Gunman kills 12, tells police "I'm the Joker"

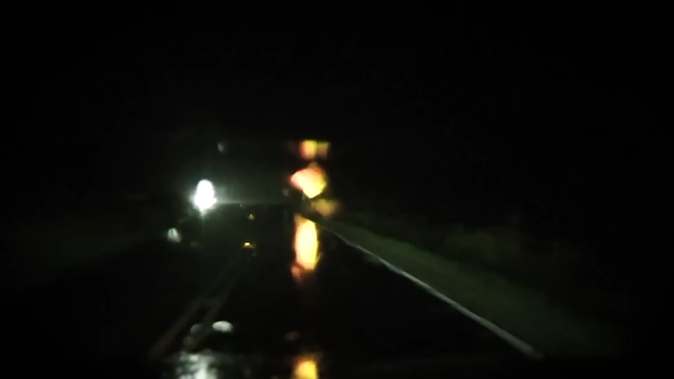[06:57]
James finally leaves his apartment and drives to the nearby Century 16 movie theater.